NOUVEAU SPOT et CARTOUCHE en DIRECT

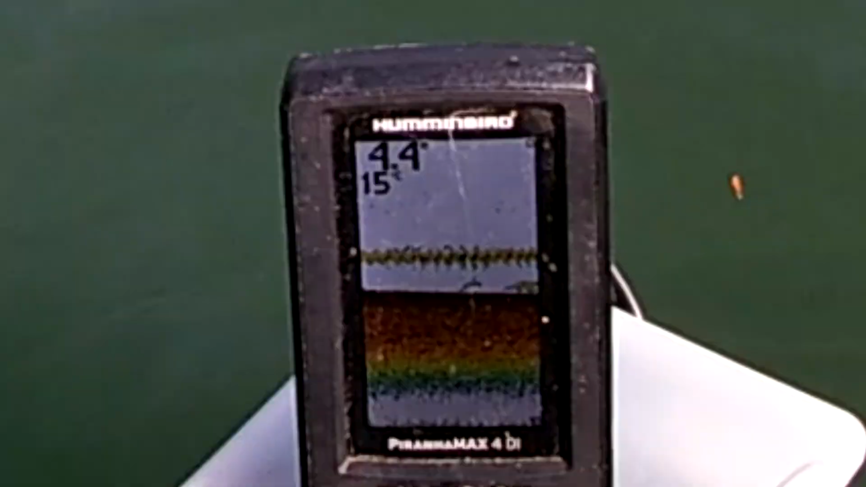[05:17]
Encore un qui décolle. Hein. Mais il décolle mais genre en fait il décolle voilà. C'est pas. Je vais chercher. Ils viennent pas chercher en fait. Oula. C'est plus gros là. Hein. Non, il y en a deux.
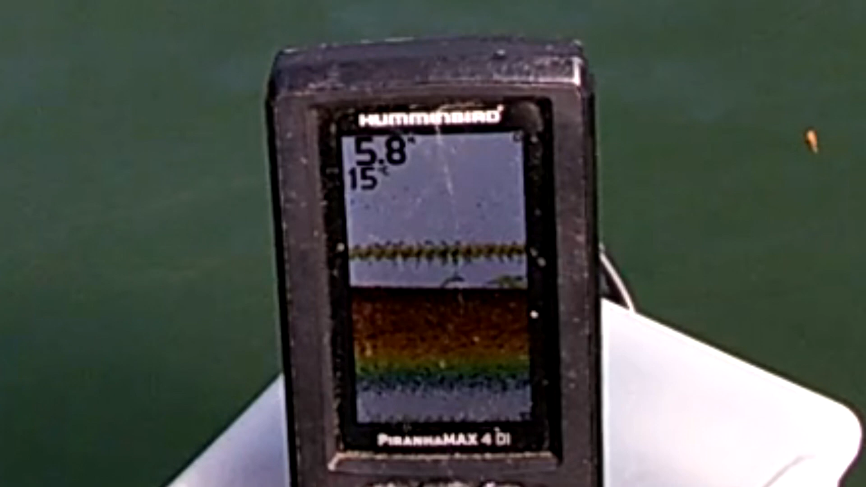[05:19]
Deux, mais pareil, tu vois. En fait, ils décollent, mais ils viennent pas voir.